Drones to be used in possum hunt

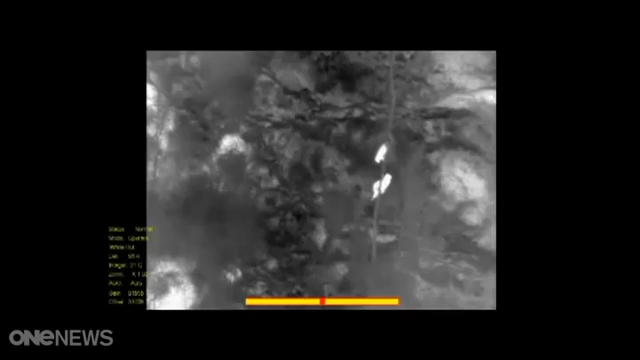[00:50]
computer program being developed to tell the difference between the pest, sheep, cats or birds.
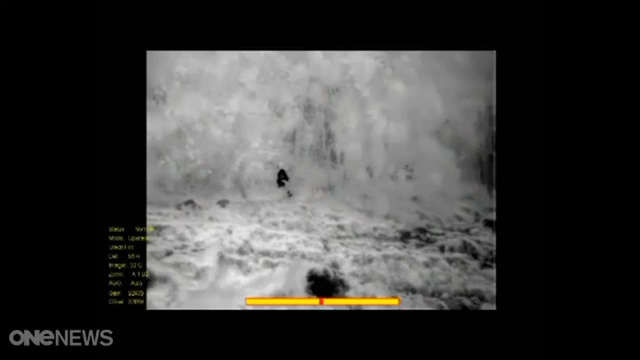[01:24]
You go out in the middle of the night, it has to be about four o'clock in the morning when there's no heat left in any of the trees or the rocks and you don't get any of that background noise.